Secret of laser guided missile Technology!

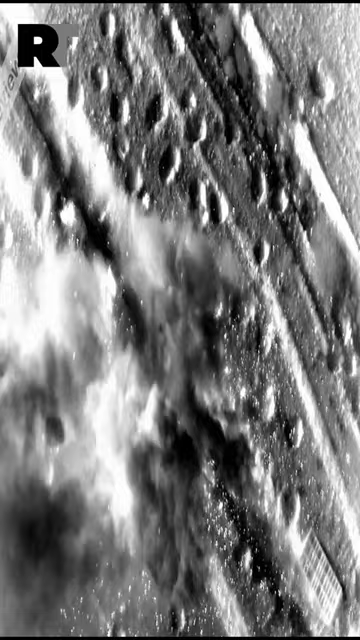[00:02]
ये image है laser guided missile की ये एक precision weapon है जो laser technique का इस्तमाल करके target को